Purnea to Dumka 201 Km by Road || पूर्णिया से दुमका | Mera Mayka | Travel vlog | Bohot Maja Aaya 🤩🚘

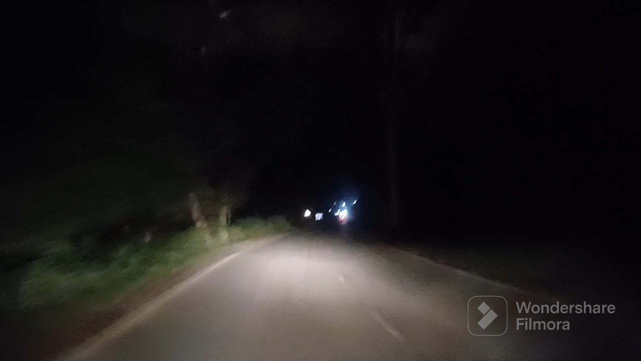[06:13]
बहुत ही ज़्यादा अंधेरा है क्योंकि रात हो चुकी है, ये करीबन 8 बज रहे हैं।
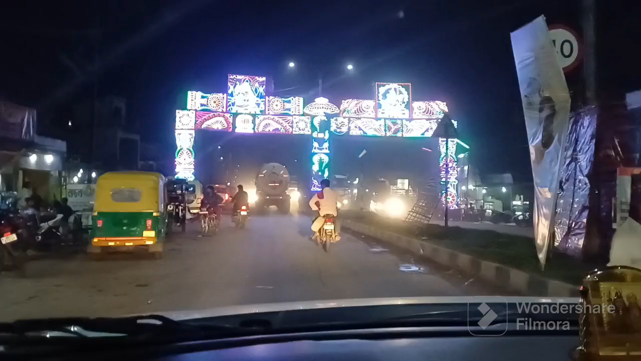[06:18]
और ये देखिए कांवरिया और ये जो बोलबम यात्रियों के लिए बहुत अच्छा इंतज़ाम रास्ते पर इन्होंने किया हुआ है।
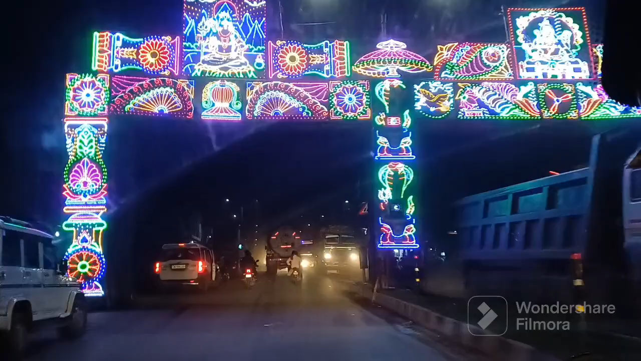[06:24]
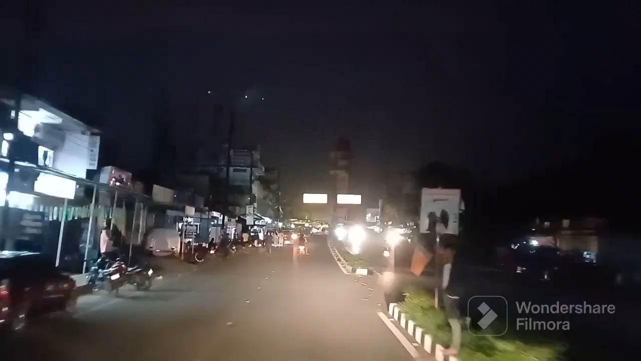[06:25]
तो बस अब हम पहुंच गए हैं दुमका, ये दुमका का टावर चौक है, इसे पहले दुधानी चौक कहा जाता था, जो कि आज भी लोग इसे दुधानी चौक के नाम से जानते हैं,